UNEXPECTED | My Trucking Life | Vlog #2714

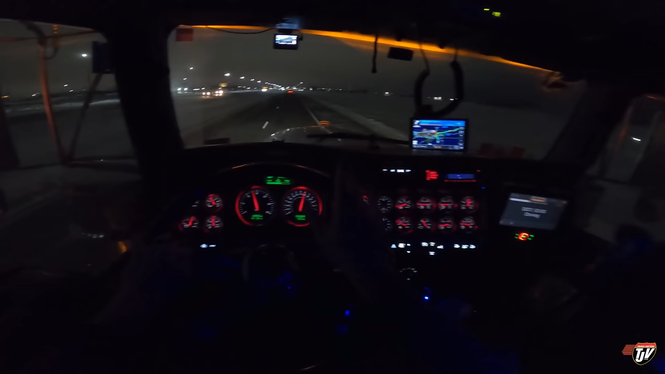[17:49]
Coming in on Highway 2, we're going to merge on to Interstate 29 North. And unfortunately, I haven't gotten any confirmation that my load is cleared for the border. So I'm going to go right up to Pembina, the border town there. They have a Gas Tracks truck stop. I'll park there and I'll check in in the morning. I don't need to go further than that anyways. I've already been driving for a full day. Well, mostly a full day.
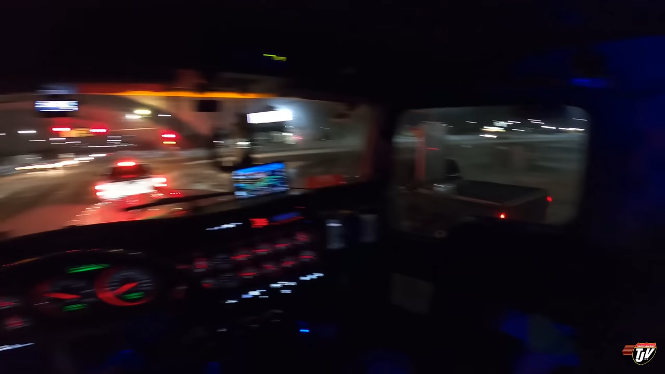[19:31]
What's he flashing? I've noticed some people, I've heard one person say that they think that it's normal that when you're about to pass a semi, you flash your brights a little bit. Please don't do that. That's the most annoying, irritating thing on the whole planet at night. Any high beams in my mirror just puts me in a bad mood. Sometimes I mean like cars. When they pass you, they'll give you a little flicker of the lights. I don't know if that's a European thing or not, but Europeans love to flash brights at people.